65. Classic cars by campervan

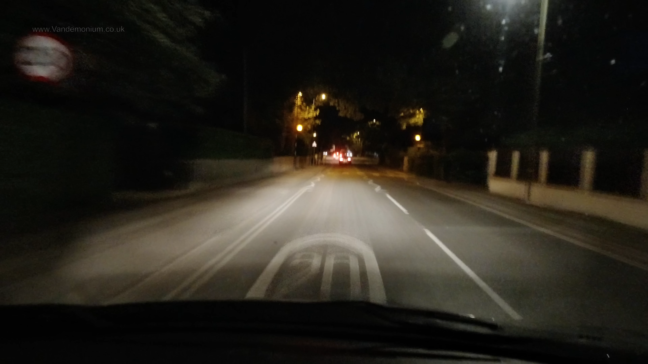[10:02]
The filming was not a huge success, as both the camera and I struggled to get focus in the dark, and I decided to see if a spot I'd seen on the Park for Night app would be a nice place to snooze overnight.
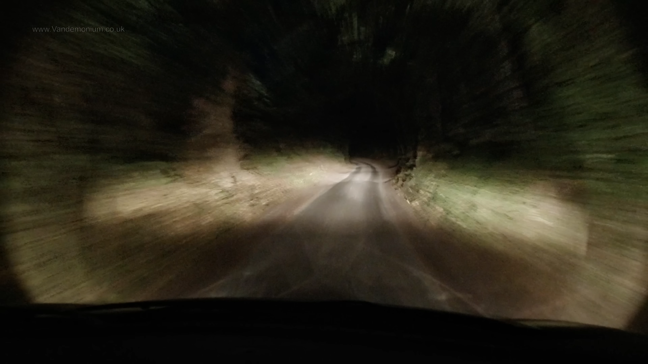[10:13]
It was only a mile or two away, but involved yet more single track roads, this time in the dark. And yes, I did meet people coming the other way.
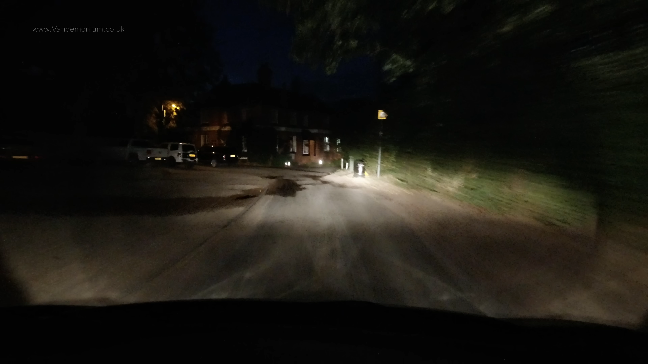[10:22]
In a quarter of a mile, you will arrive at your destination. Oh, you've got to be kidding me. Ow! And I made space for this one, as there was a pull-in on the left. There we go. Then at the bottom, had to wait for this lot packing up their car, which eventually they did, and I managed to get a space.